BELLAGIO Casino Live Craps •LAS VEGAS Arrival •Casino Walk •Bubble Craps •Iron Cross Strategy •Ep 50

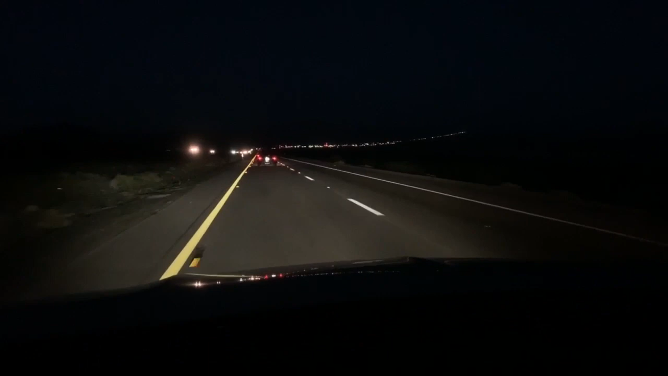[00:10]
this at night. This is what it looks like the whole way. Long line of cars. But we'll be there soon enough. Oh, yes. Vegas, baby. Vegas. State line.
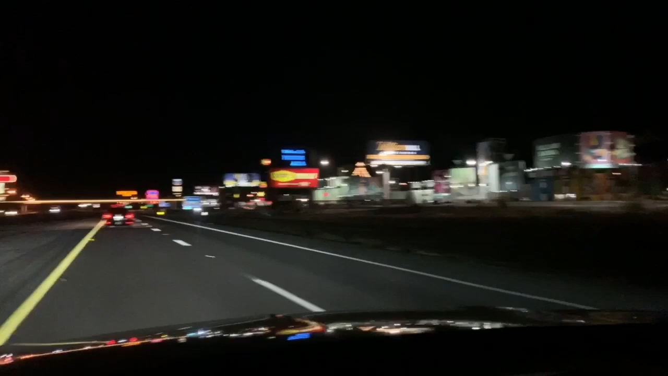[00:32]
Yeah, buddy. Getting closer. Here we are, pulling into the strip. Yeah, buddy. Yes, sir. Mandalay Bay. See Luxor there.